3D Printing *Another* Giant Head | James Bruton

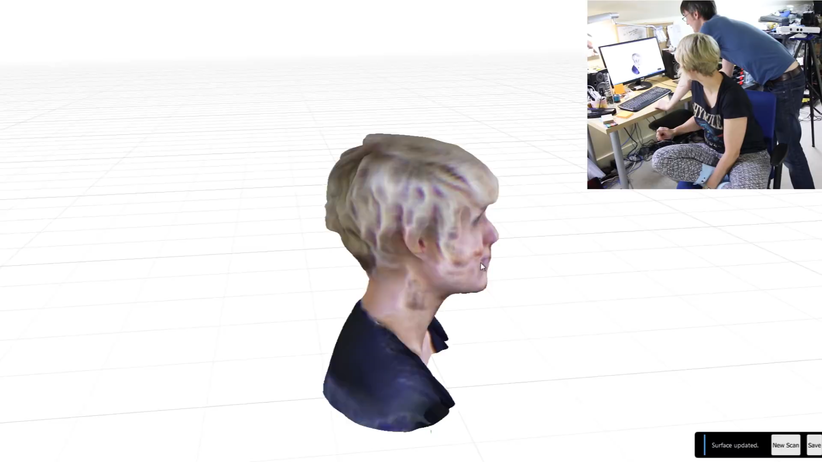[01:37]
I know. It's not too bad. Is it shadow? I know. It might be something to do with the lighting in here.
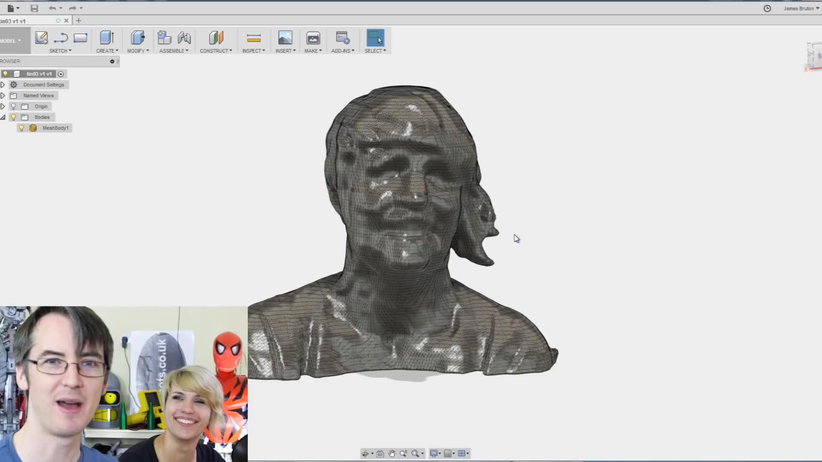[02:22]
Now we're going to do the piece about how we actually cut this up in Fusion, which is actually all this video needed to be really. So we've uploaded the STL we exported from Reconstruct Me into Fusion 360, which is what I cut up my original model with. Now to get the mesh functions, you have to go into your preferences and go to preview and select mesh workspace.
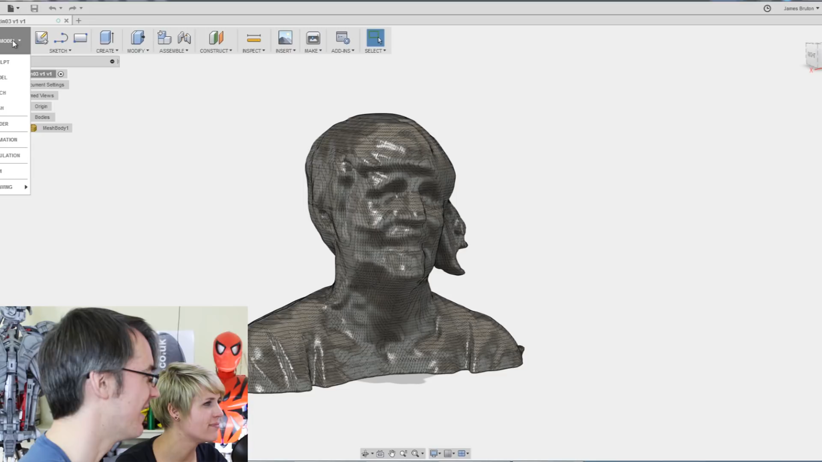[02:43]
And that gives you another drop down on here called mesh, which is for doing mesh operations, which is a bit like mesh mixer.
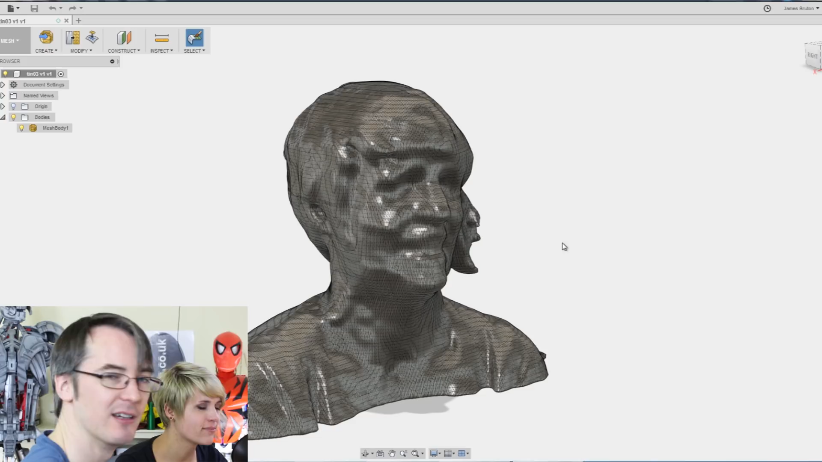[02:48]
But basically that's been brought into Fusion 360. And now it's pretty simple.
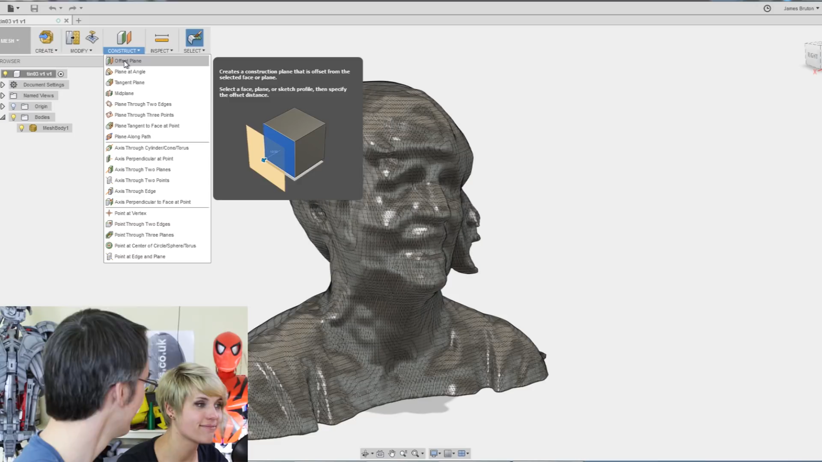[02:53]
What we need to do is make planes by creating an offset plane from somewhere like the Origin. So we can make one about, let's just say the top of the head there.
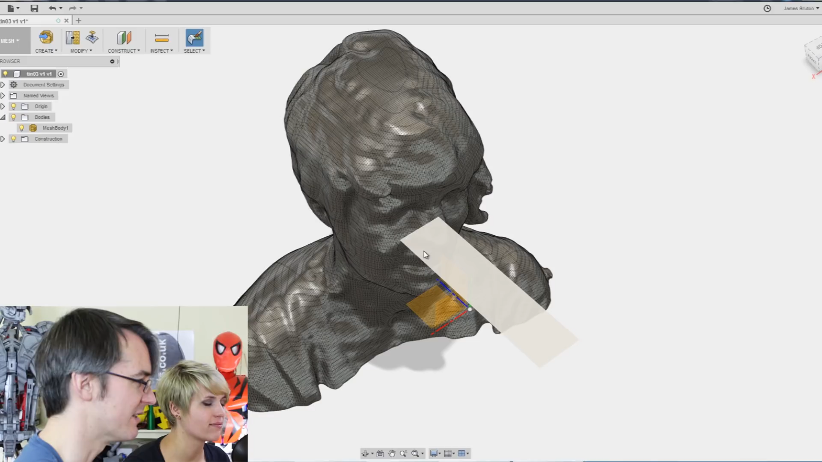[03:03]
And if we want to see where that is more easily, we can stretch it out like so. And then we've got now this mesh operation, modify plane cut, select the body,
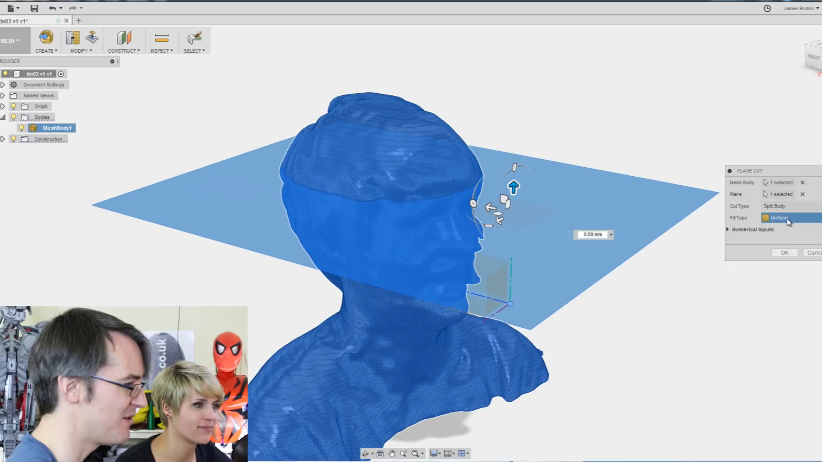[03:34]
If we do uniform, then it should put basically flat sides on that fill the meshes in.
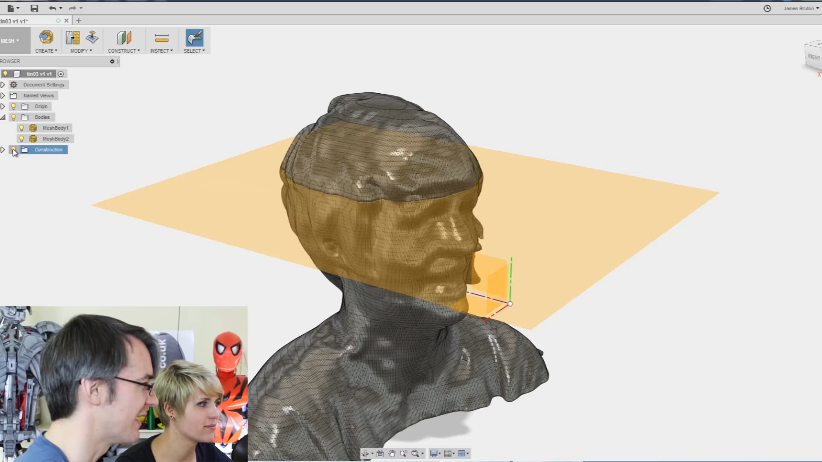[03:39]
So if we get rid of that plane and get rid of one mesh, we can see now we've got this lovely filled in section on the bottom of the top of the head.
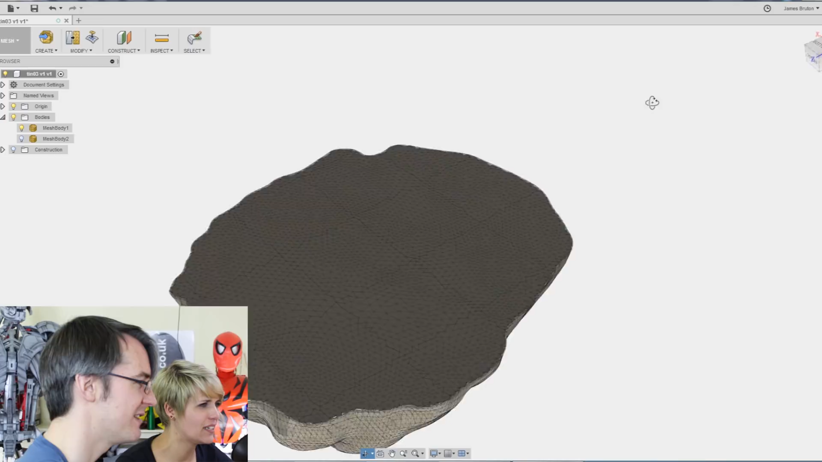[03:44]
You've scalped me. Yeah.
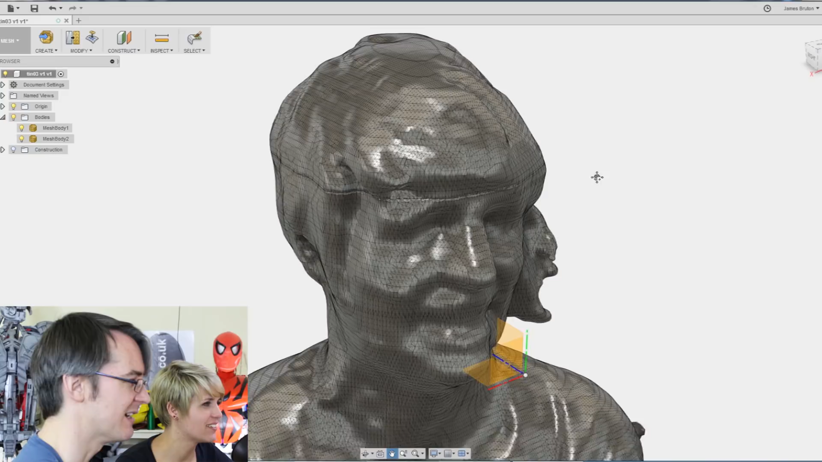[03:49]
So then that makes the mesh water tight and we can put that back into Cura or somewhere and 3D print it.
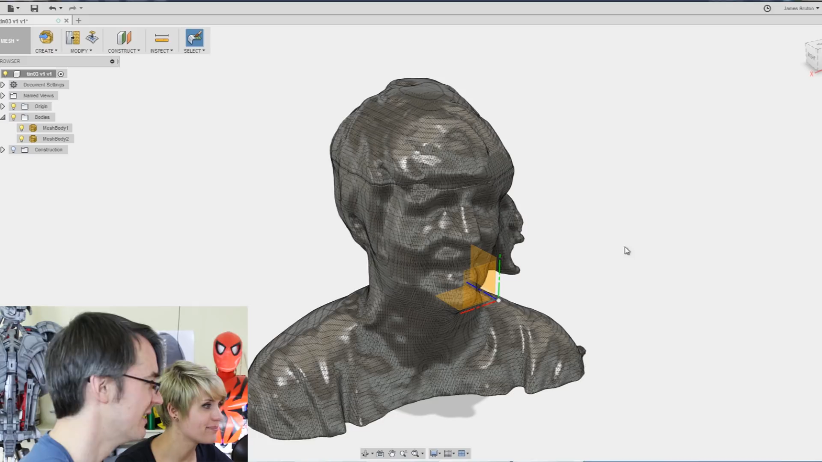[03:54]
So again, I can keep cutting up by creating more planes here. So we'll do one just on there for now.